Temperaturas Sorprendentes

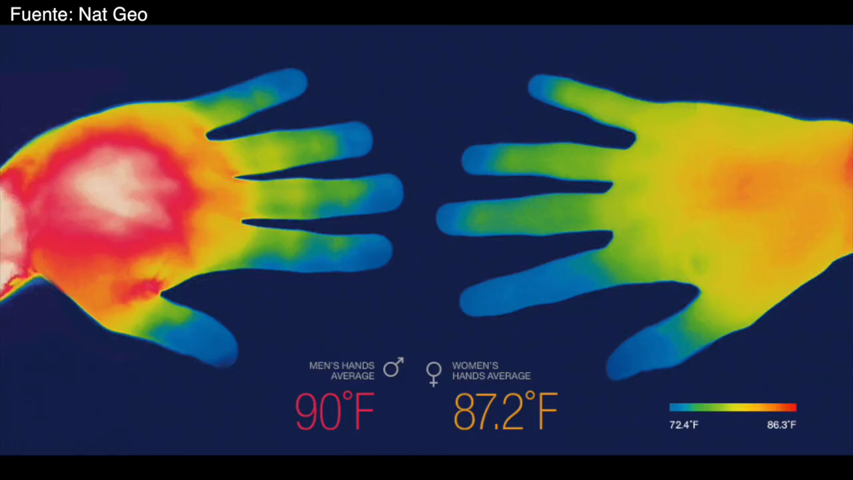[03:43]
On screen: scale top 86.3°F, scale bottom 72.4°F
Y esto no está muy bien entendido, pero estudios indican que al parecer tiene mucho que ver con las hormonas y la masa muscular.
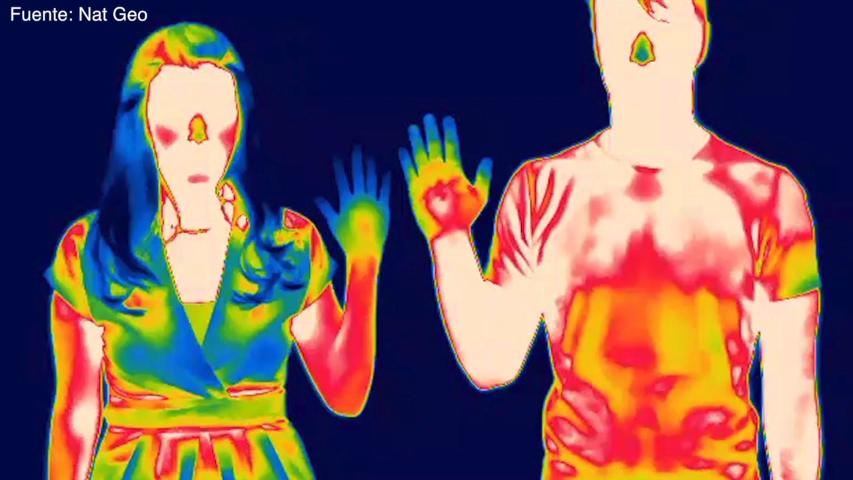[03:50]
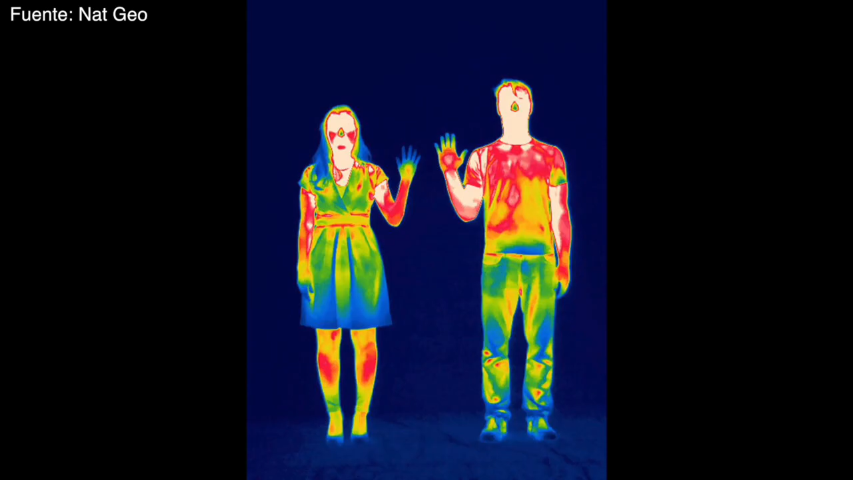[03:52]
Esta imagen fue tomada con una cámara térmica o infrarroja, si prefieren llamarla así.
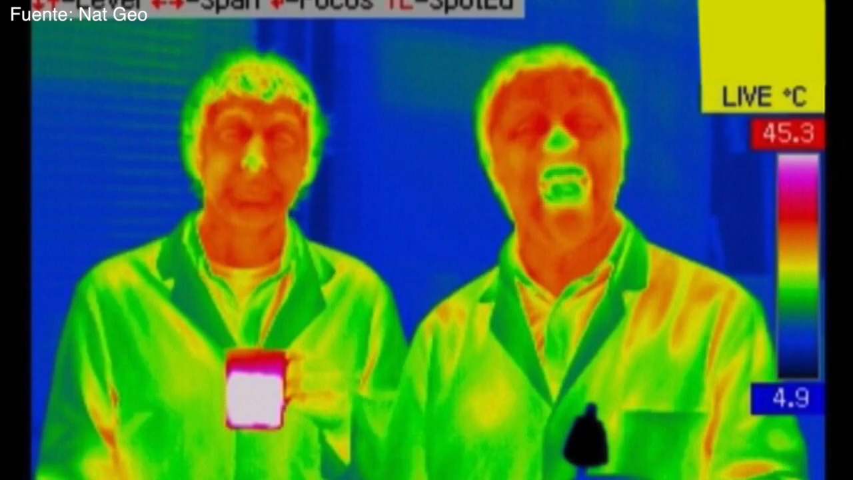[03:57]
On screen: scale top 45.3°C, scale bottom 4.9°C
Estas cámaras forman imágenes a partir de las emisiones de infrarrojo que tienen los cuerpos de manera que puedan ser detectadas por el ojo humano.
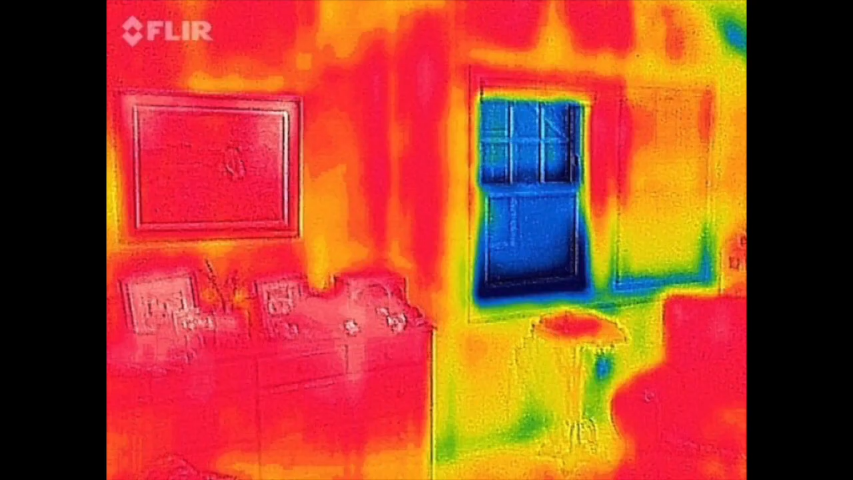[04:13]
Una mesa, una silla, un edificio, un perrito.